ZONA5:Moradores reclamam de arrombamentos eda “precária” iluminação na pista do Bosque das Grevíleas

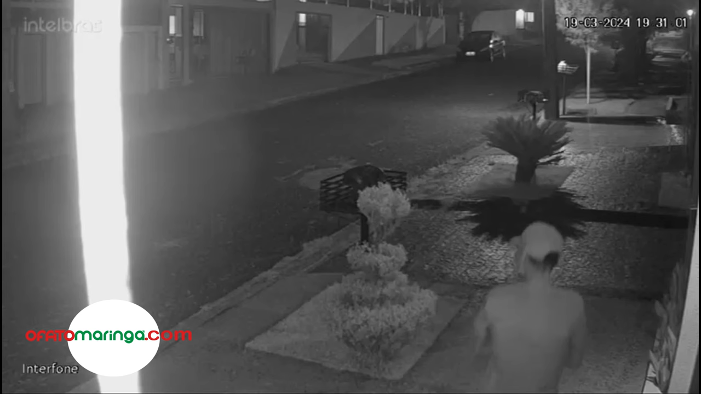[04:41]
Ela conta que o ladrão, que aparece no vídeo, entrou na casa dela por volta das 19h20 e que, por pouco, não a encontra no local.